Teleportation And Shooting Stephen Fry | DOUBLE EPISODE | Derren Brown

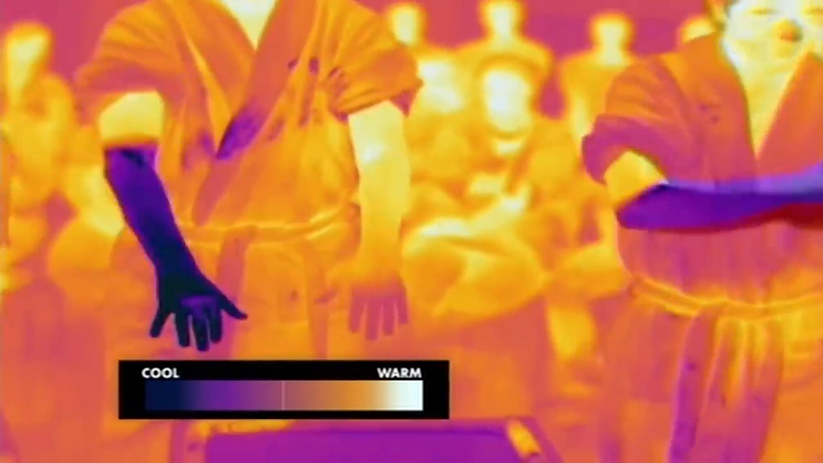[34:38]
The dark areas on their arms indicate the temperature has dropped dramatically,